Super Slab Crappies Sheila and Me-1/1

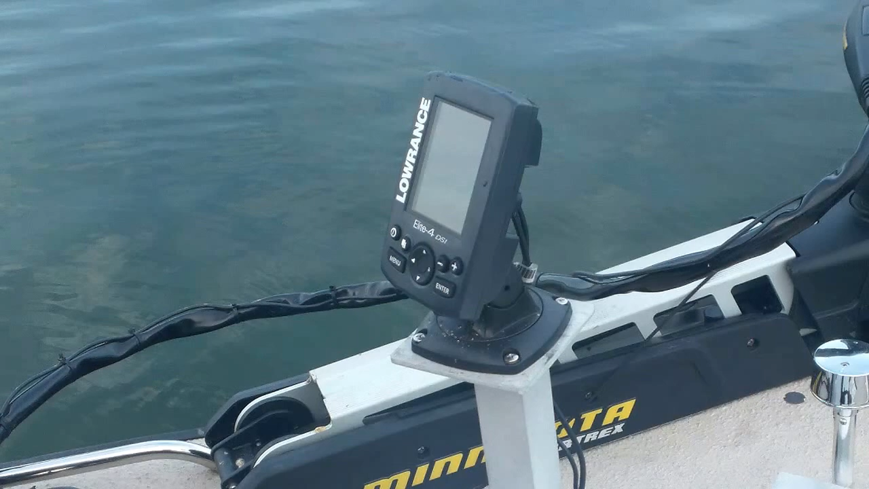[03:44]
They're making Elite Five by Lowrance. And it's got down scan imaging.
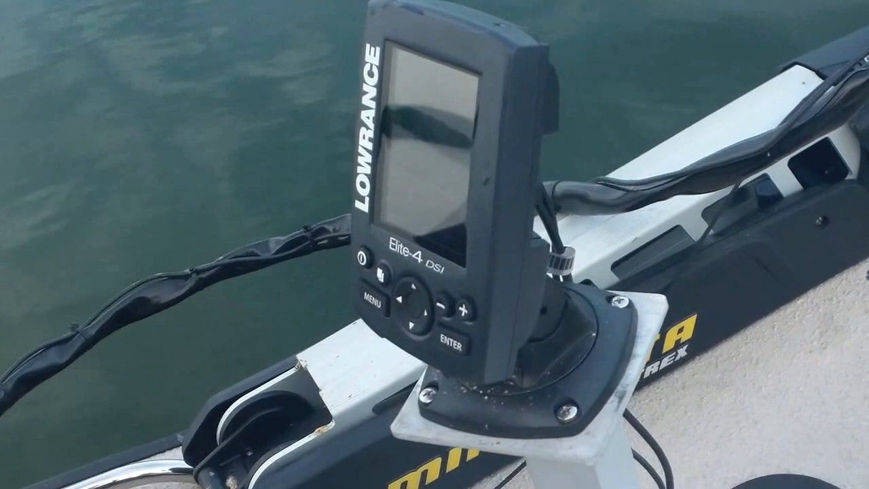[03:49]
If you look at that screen, see that screen, Sheila? Get right on that screen.
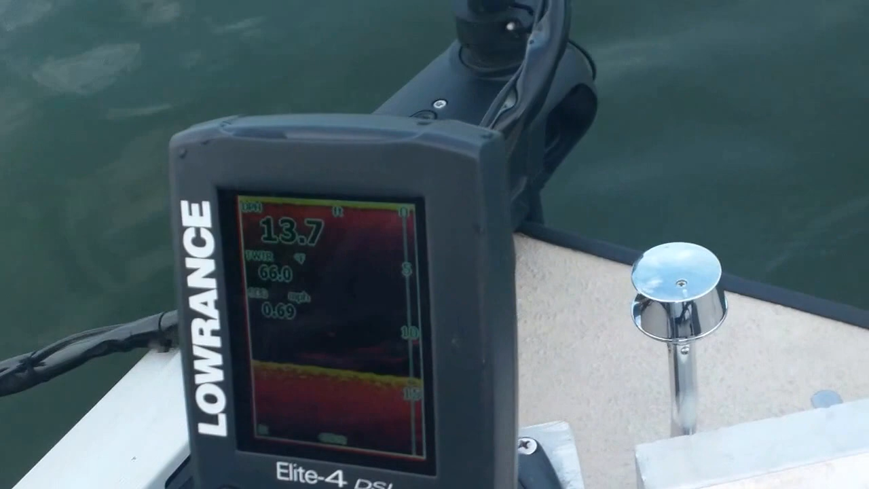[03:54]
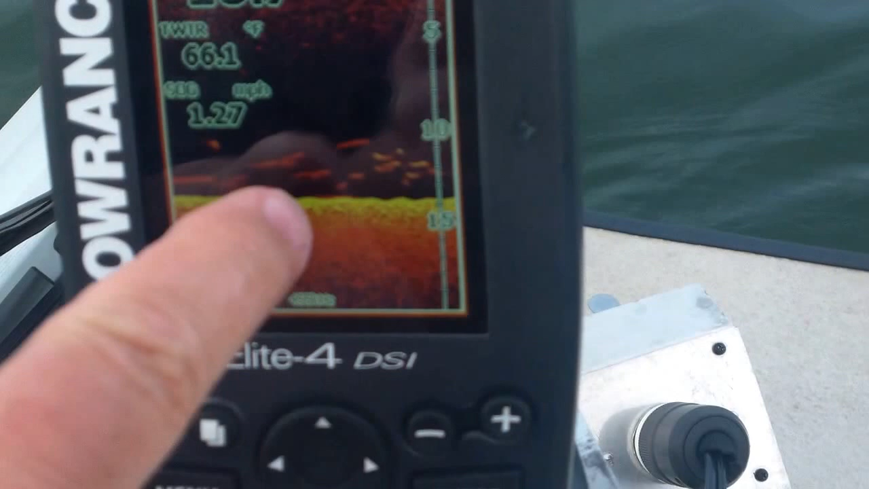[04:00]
Yeah, you can just see the branches and everything right on the bottom. It looks just like you're looking at the bottom. And look at this minnow here.
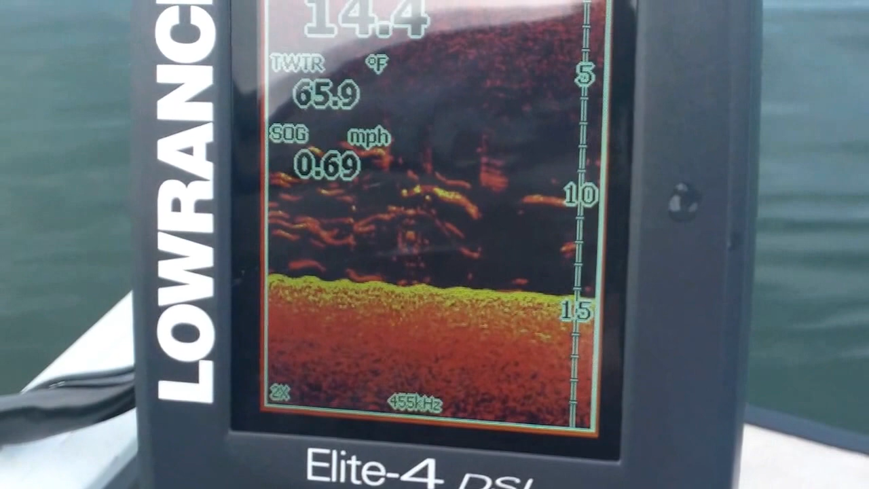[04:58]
On screen: water 65.9°F, speed 0.69 mph
We're about 19 feet away according to the GPS. But you can already kind of see the trees coming on the screen. Now we're 10 feet away. So we're just right in the area right now.
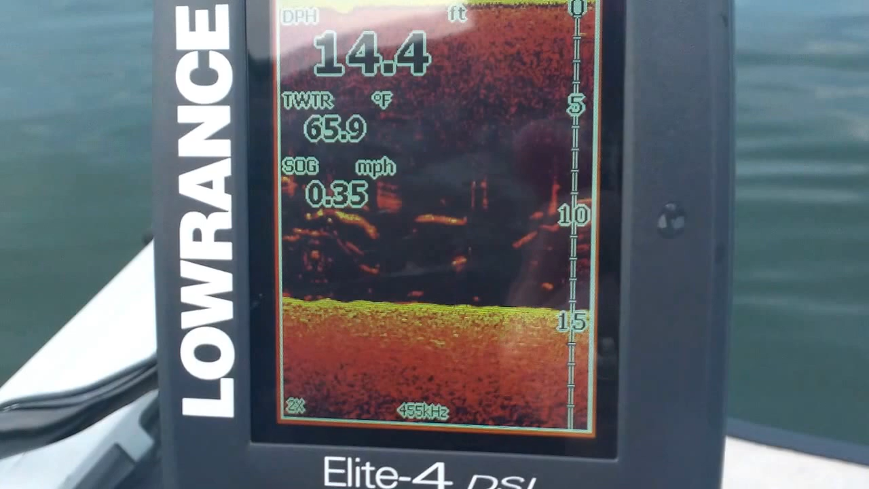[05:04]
On screen: depth 14.4 ft, water 65.9°F, speed 0.35 mph
And you can see that the see the trees are getting thicker and thicker and thicker because we're just sitting right in the middle of it.
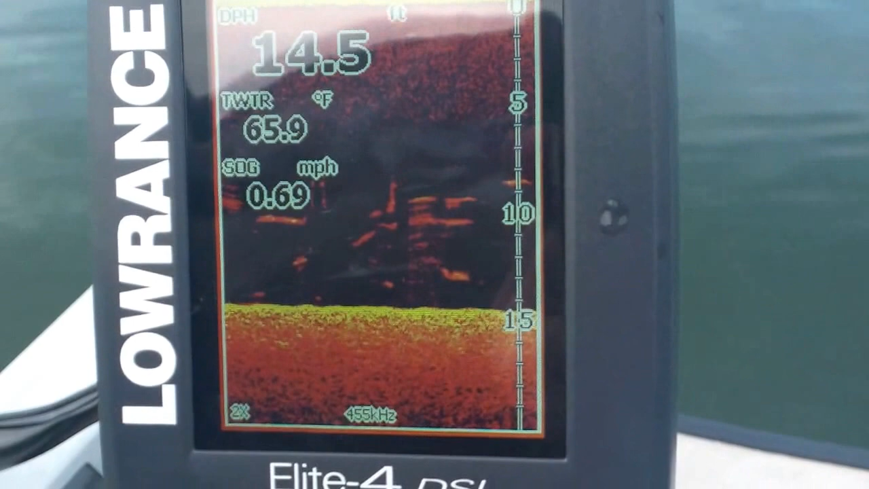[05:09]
On screen: depth 14.5 ft, water 65.9°F, speed 0.69 mph
And I'm about two and a half cranks off the bottom. Oh, geez, I had one. Hold on a second.
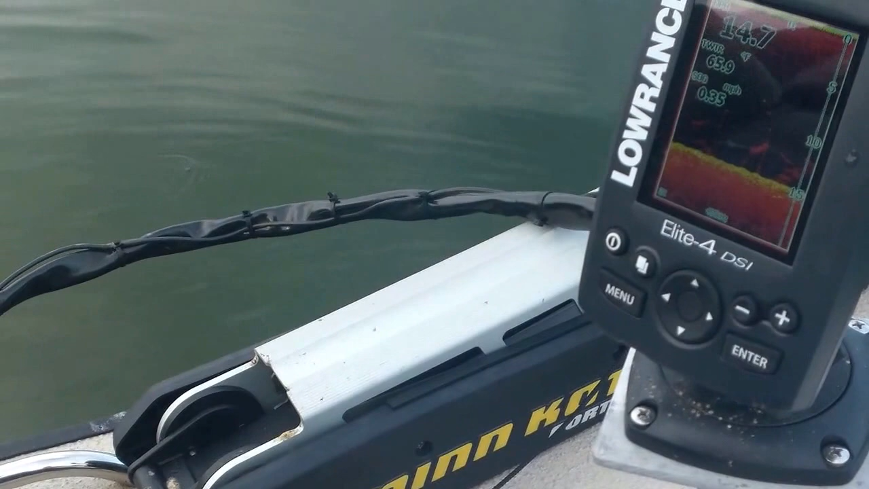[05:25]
Make sure you didn't zap my minnow. Nope.
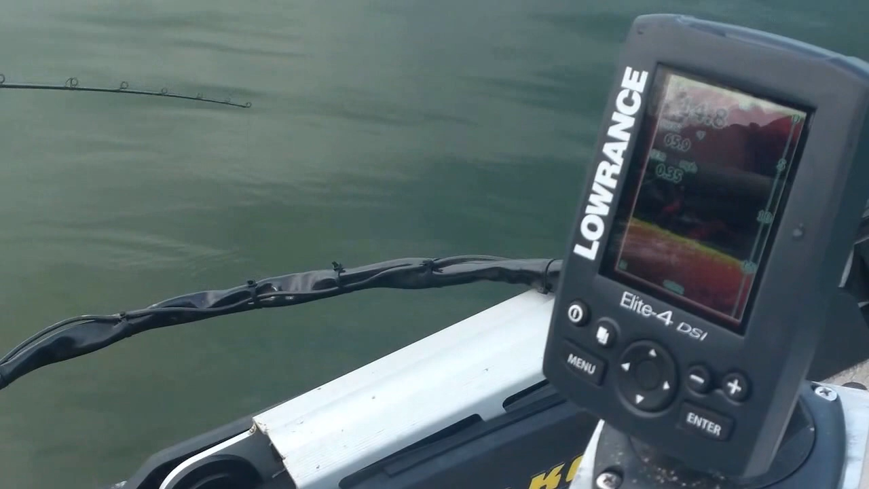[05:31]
We're only in 14.8 feet of water, 65.9 degrees. And now it says it's 17 feet behind us. So I'm just going to spin the foot-controlled Minn Kota around so it goes in reverse and back up.
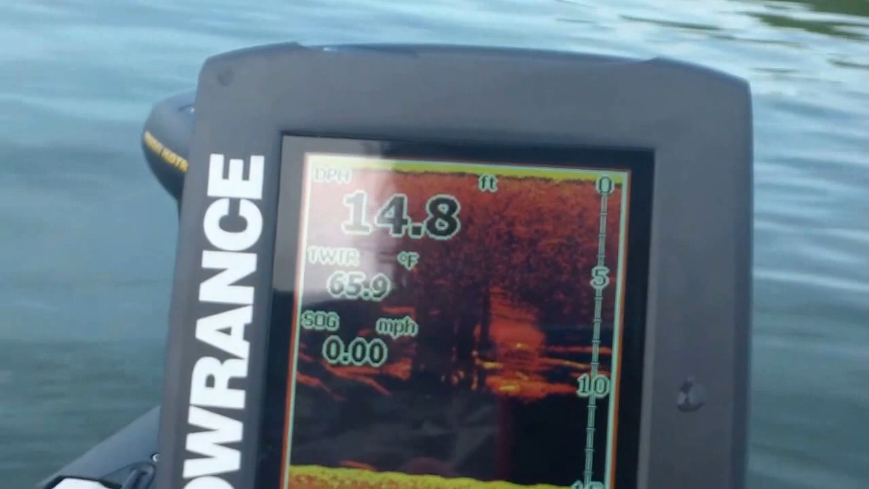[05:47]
On screen: depth 14.8 ft, water 65.9°F, speed 0.00 mph
And I'm going to run right through them same trees again. I don't hurry because I don't want to spook the fish with my trolling motor. But you can see them trees. Now we're back to 19, 18, 17. You notice there's nothing on the screen.
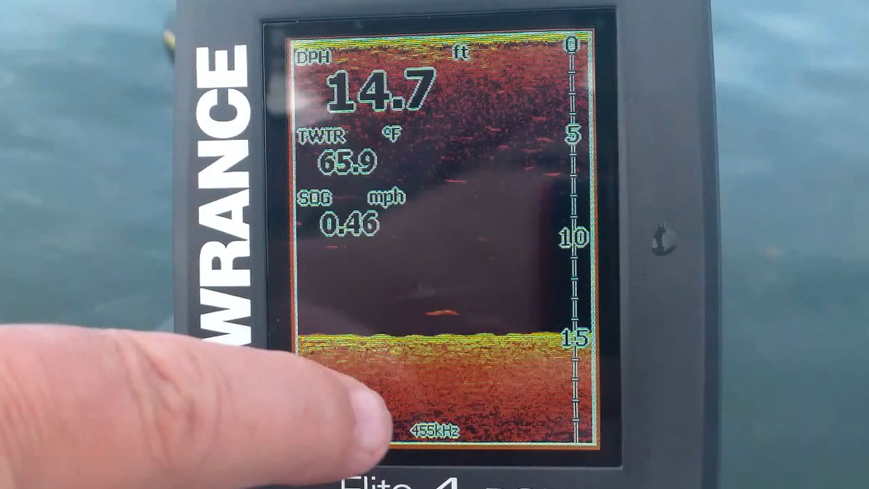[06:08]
On screen: depth 14.7 ft, water 65.9°F, speed 0.46 mph
So here's the bottom. That yellow is the bottom. And up from that there's no trees yet. But as I come back, now it says we're 12 feet away. Watch the trees start to appear. See them coming?
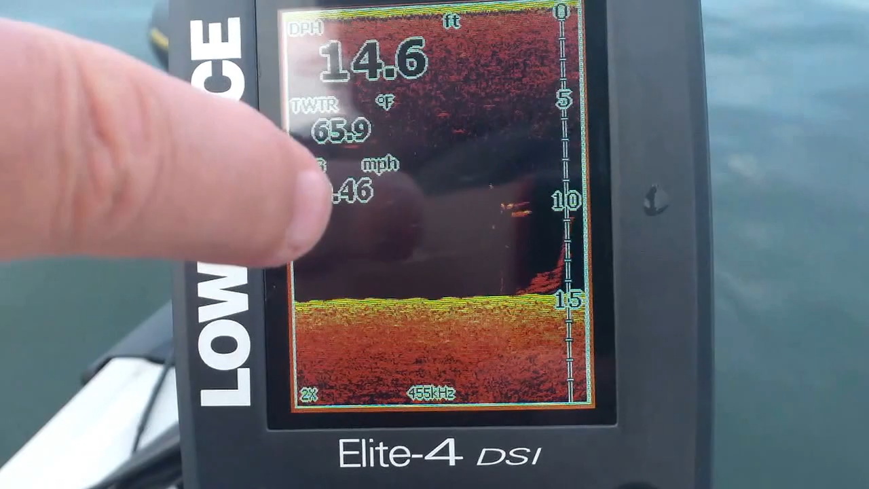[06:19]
On screen: depth 14.6 ft, water 65.9°F
See them coming? The branches off the bottom and stuff? The stumps and there's a boulder down there and all that stuff.
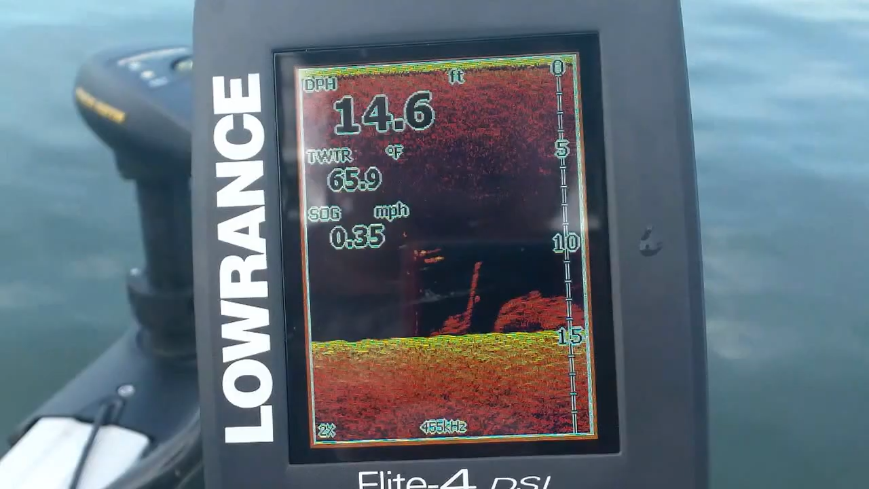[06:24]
On screen: depth 14.6 ft, water 65.9°F, speed 0.35 mph
It isn't like sonar. It's called down scan imaging.
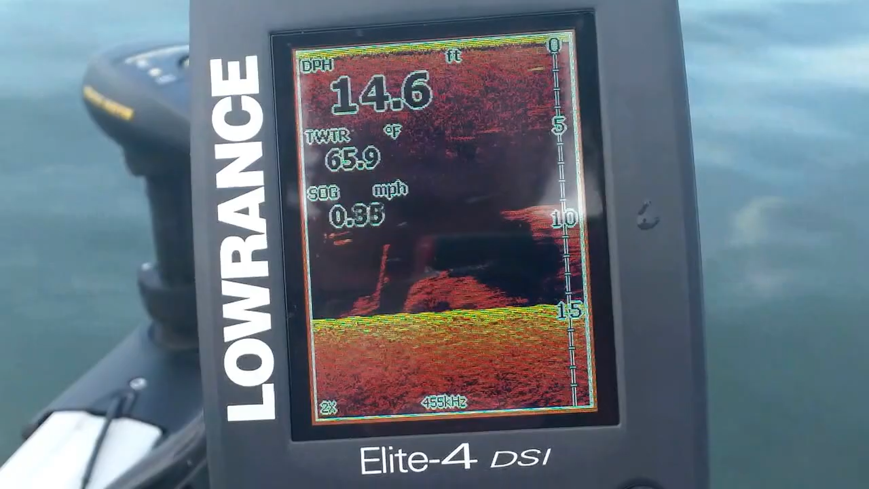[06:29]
On screen: depth 14.6 ft, water 65.9°F
If you get one of the new Elite 5s, DSI is what you want. They got actually a split screen. Now we're right in them. So I'm going to turn the other way and just stop the boat.
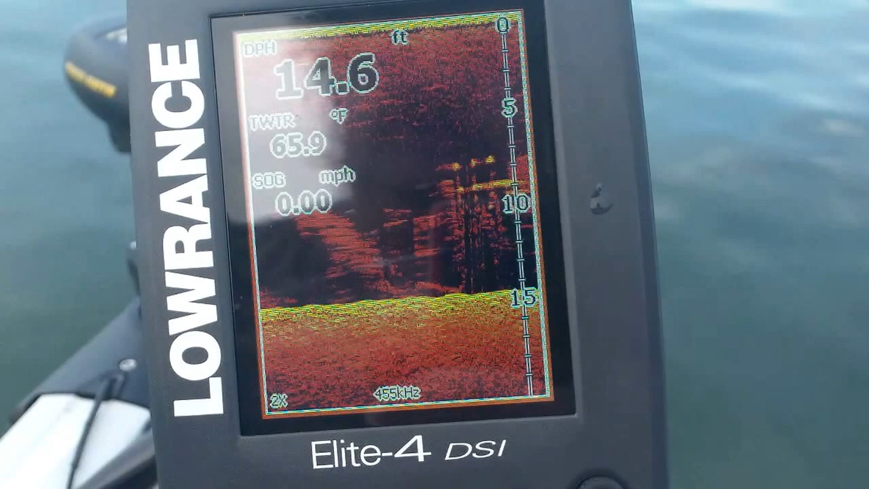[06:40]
On screen: depth 14.6 ft, water 65.9°F, speed 0.00 mph
So we're sitting right in the trees. See?